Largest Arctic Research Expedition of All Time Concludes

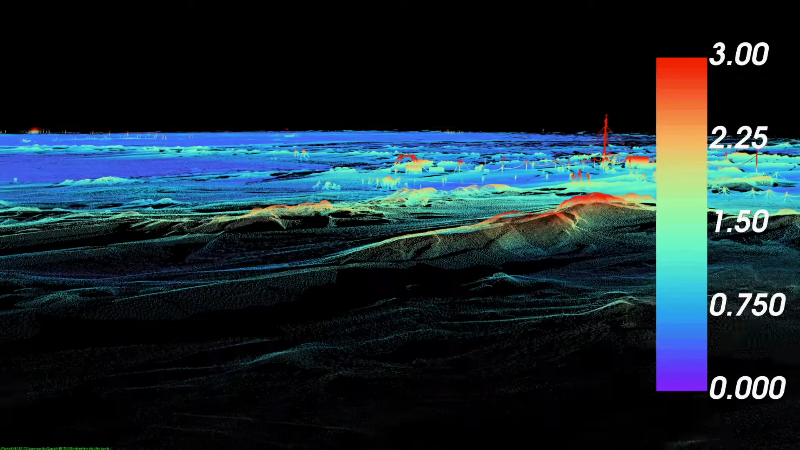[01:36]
I made these maps over time so that we could see how the snow surface was changing.
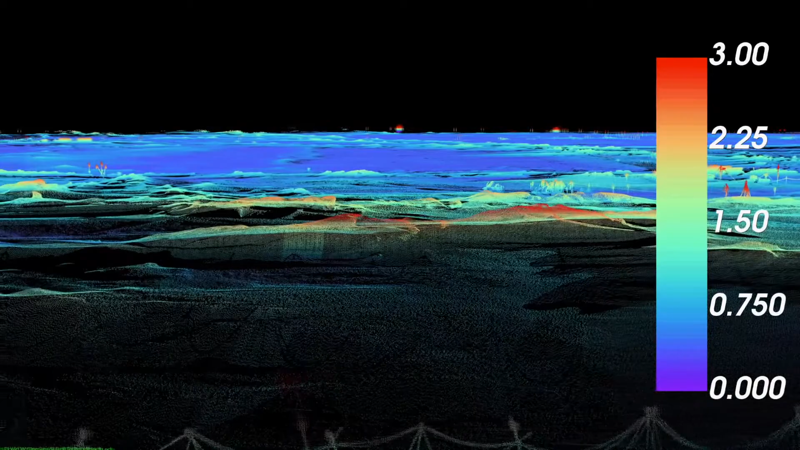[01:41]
With these data, we're getting much higher resolution and a much more complete picture of how the snow surface and the snow distribution is changing. And that helps us better understand